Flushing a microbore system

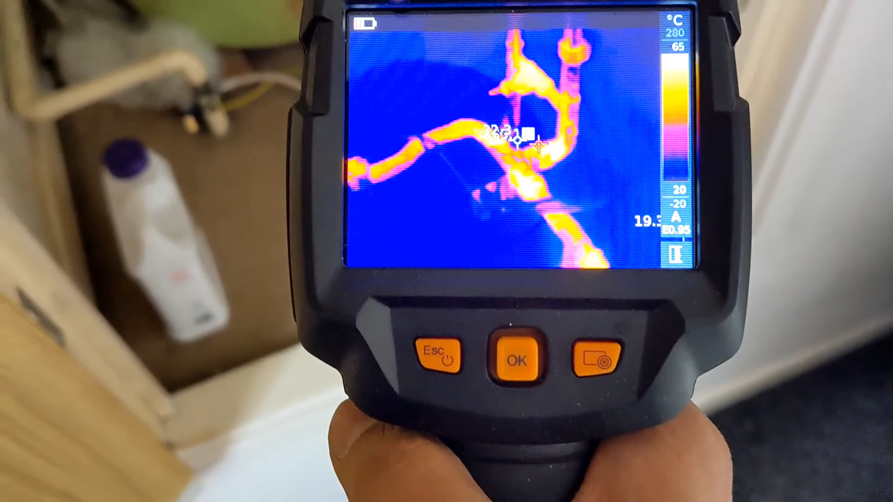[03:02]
okay so this is the three port so you can see we've got heat flowing both ways but there's nothing coming out of the return
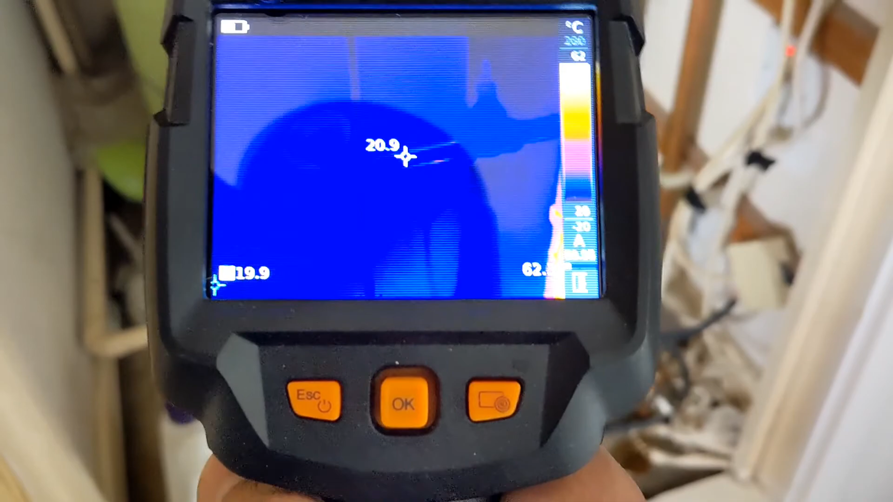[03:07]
on the cylinder yet so maybe the three port isn't passing
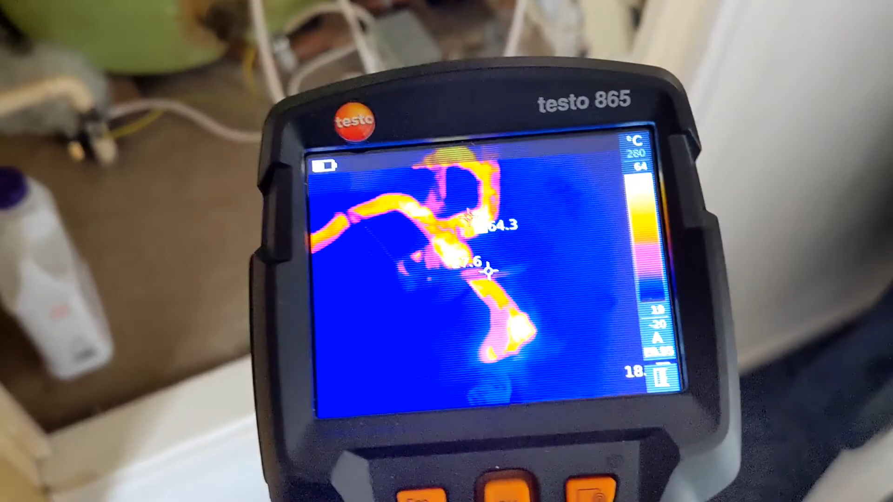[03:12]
or maybe the bypass there is blocked but we'll
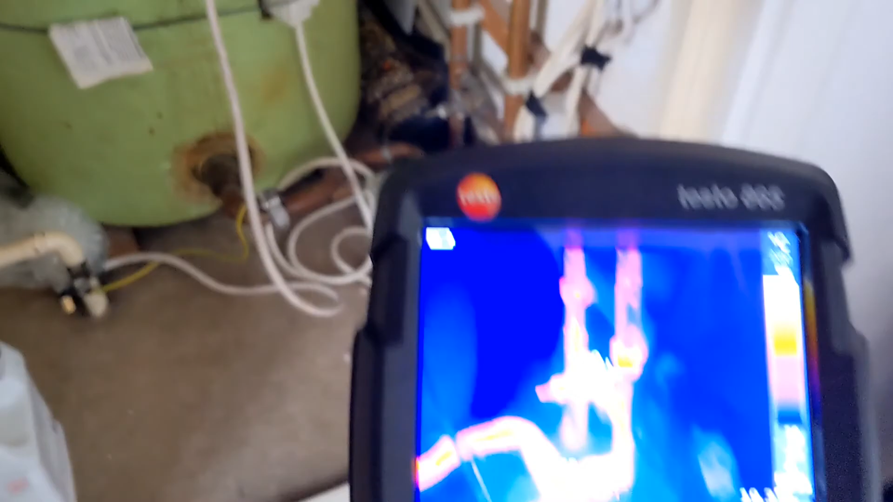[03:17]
check that later first thing we want to focus on today is heating side so upstairs radiators firstly so
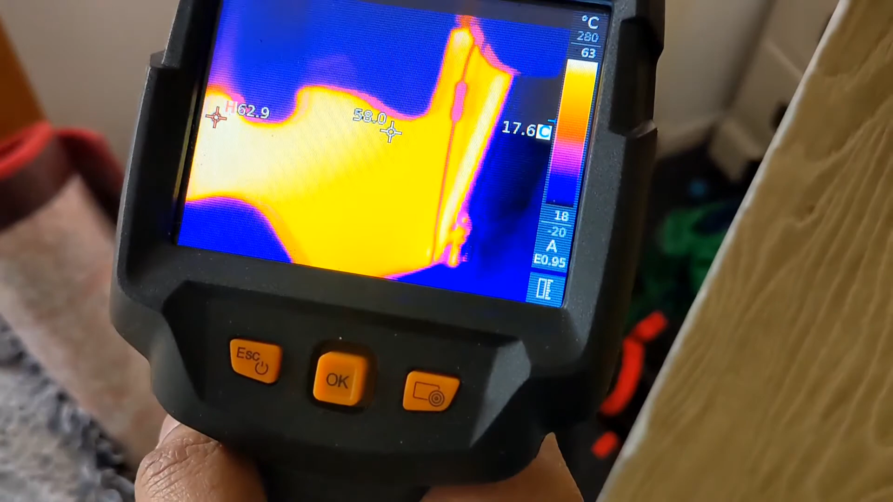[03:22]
On screen: max 62.9°C, scale top 63°C
we've got approximately 60 degrees 55 60 degrees so that's fairly even
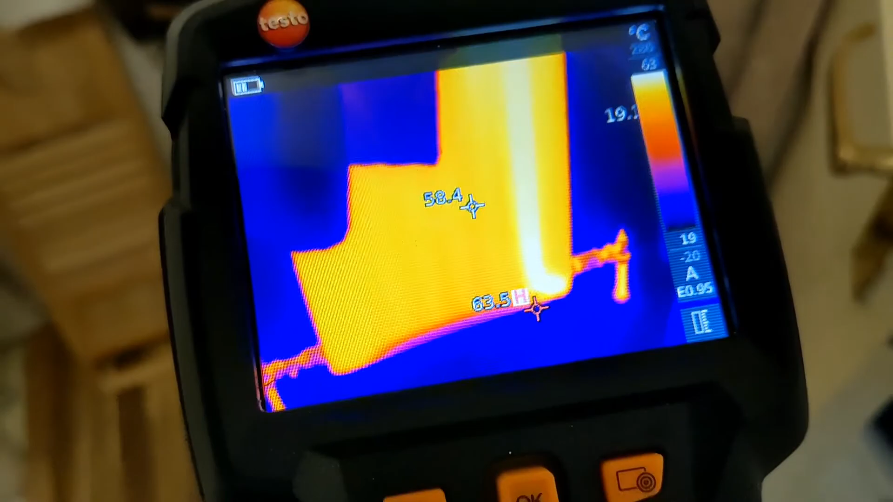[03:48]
that's a fairly even spread of temperature across there we'll see the bottoms it's just going to take
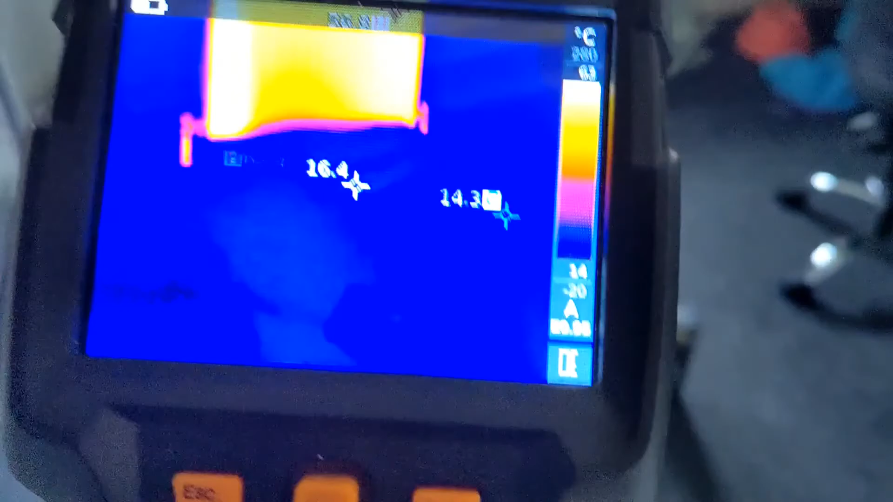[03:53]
just turned the system on um the same again fairly even spread that'll probably balance out at the bottom in a in a few minutes so that's all the
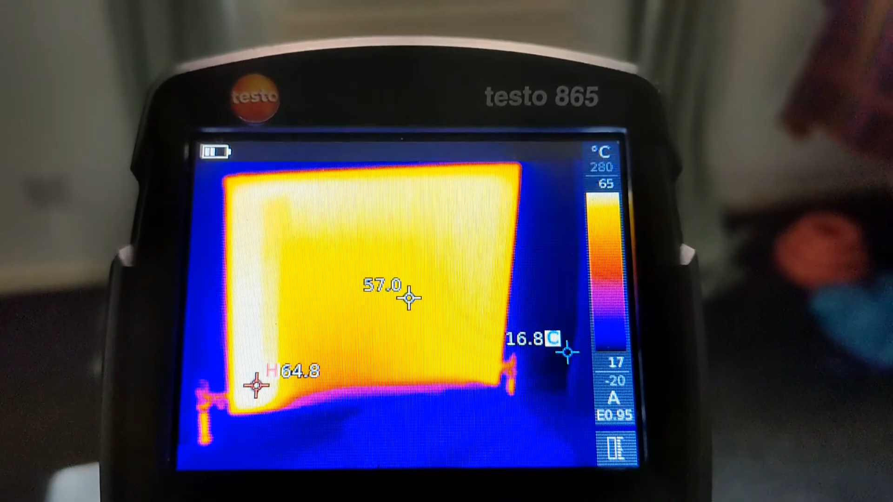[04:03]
On screen: spot 57.0°C, max 64.8°C, min 16.8°C
upstairs let me just have a look at the downstairs ones all right so that's the hallway rad
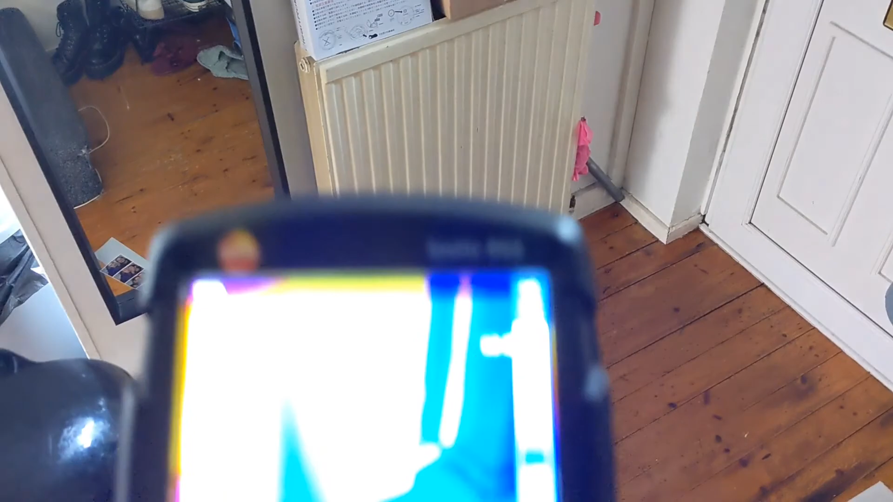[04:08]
straight away we can see there's a bit of a cold spot right in the middle there heat going all the way over it so we're just going to give that a few more minutes see if that evens
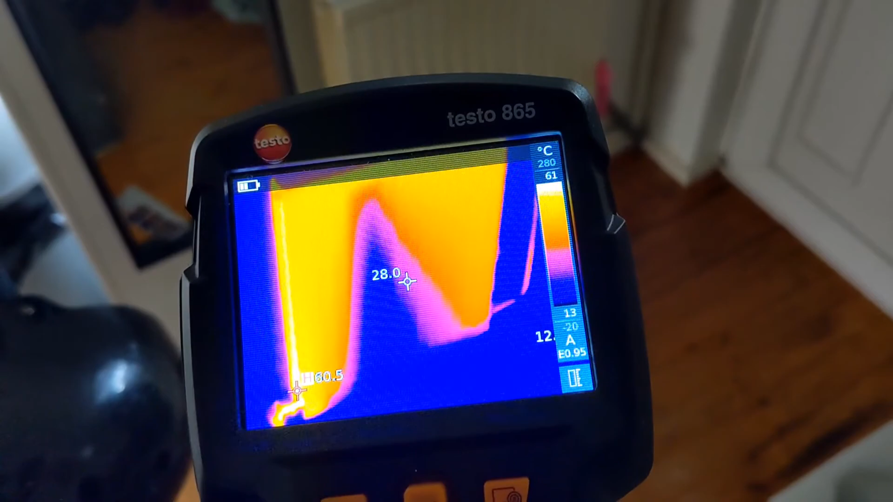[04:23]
On screen: spot 28.0°C
out might be just a case of balancing so we might just need to shut off some of the rads upstairs and then see if it pushes the heat down here but i got a feeling this rad in particular is going to need to be
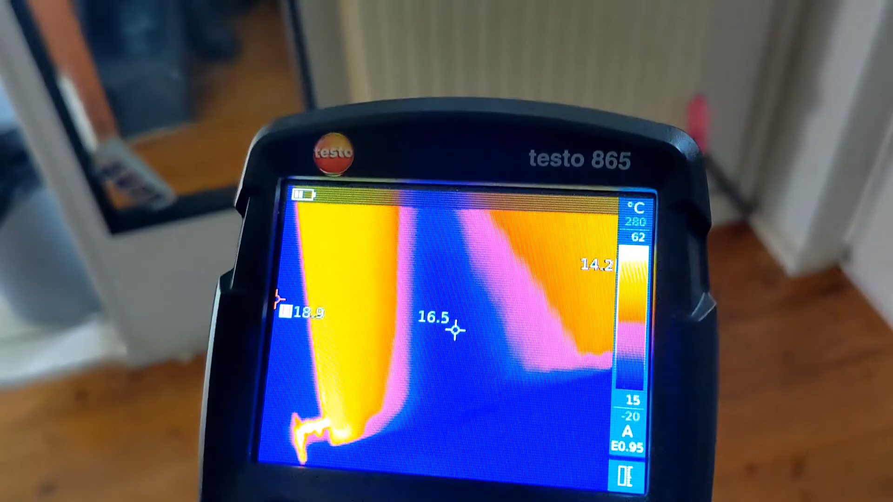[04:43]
so you can see the heat's coming up in that trunking